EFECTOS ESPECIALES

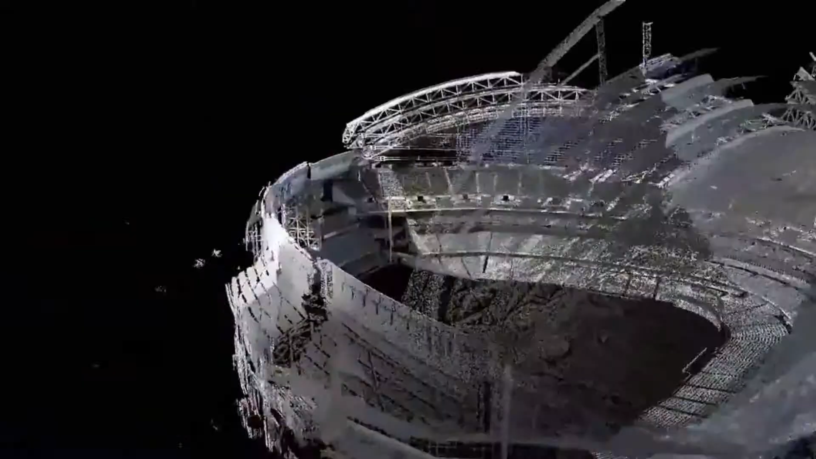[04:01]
El LiDAR es un escaneado que se obtiene a través de láser de barrido fotométrico de sets y entornos completos.
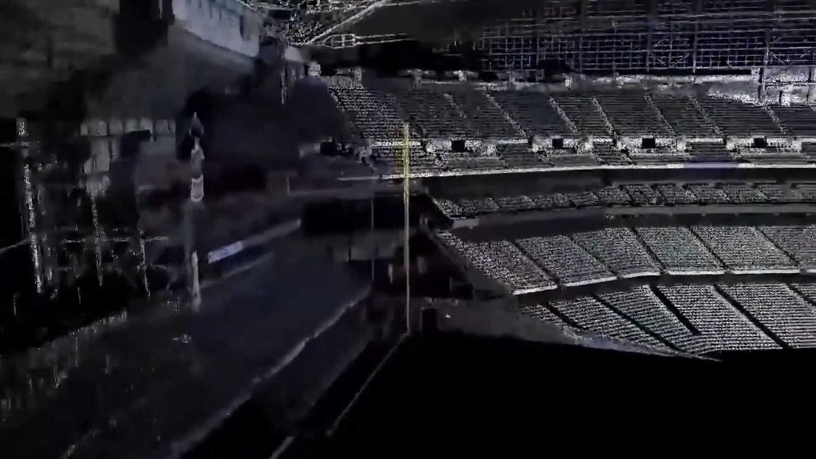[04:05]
Produce un rudo modelo 3D compuesto de puntos de escaneado que es muy útil para departamentos como modelado y layout,
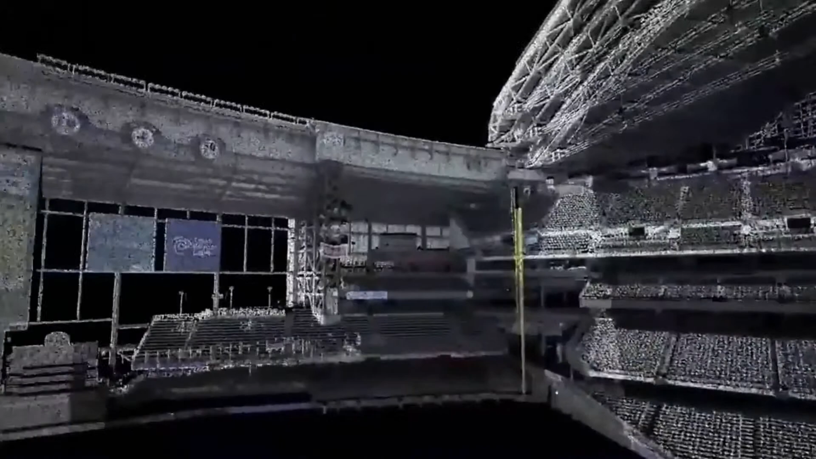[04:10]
al aportar información precisa sobre tamaños,
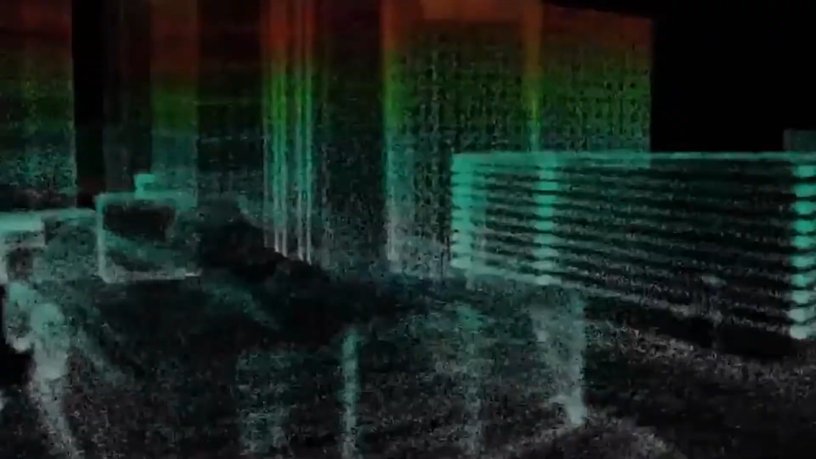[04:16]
distancias relativas y posición de los objetos reales que luego tendrán que ser reproducidos y colocados digitalmente.